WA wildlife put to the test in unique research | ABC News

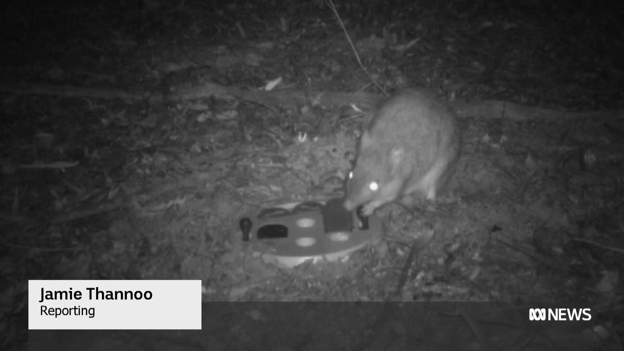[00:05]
Caught on camera. This brush-tailed betong, or woi-li, nutting out a puzzle secretly left behind in the bush.
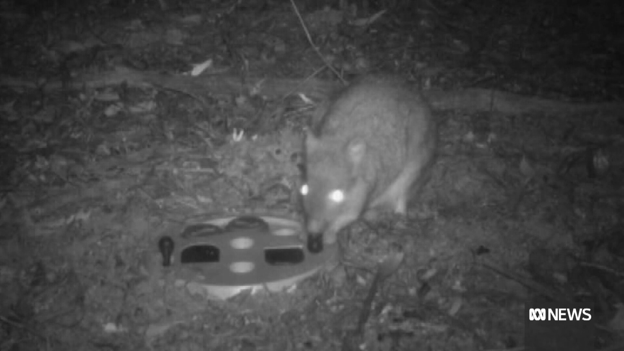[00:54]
Three of them, the woi-li, brush-tailed possum and western quoll, solved the tests, collecting a food reward.
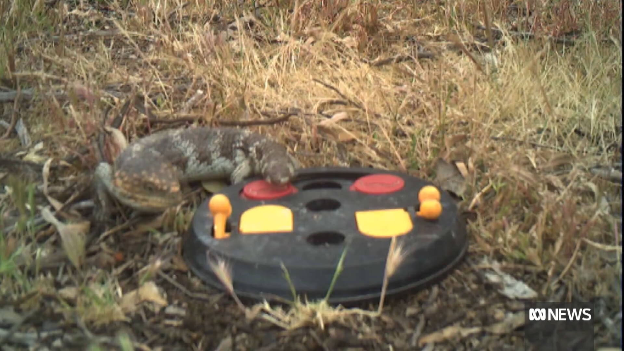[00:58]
It's a relatively new style of research which could lead to important findings. Their ability to solve problems is actually quite important for their survival in the environment. It's also a new environment that we might have to put them into.
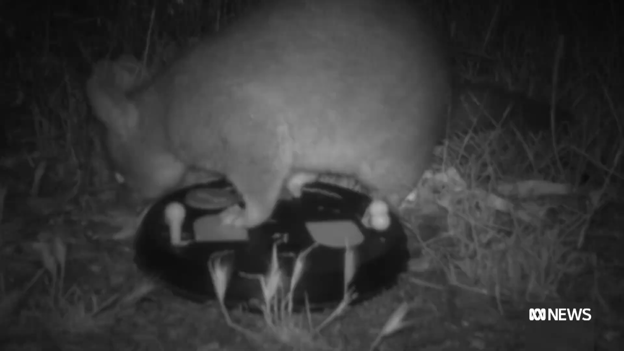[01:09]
The results reinforce what conservationists have observed. Possums, for example, are very ingenious in the ways that they've managed to get food.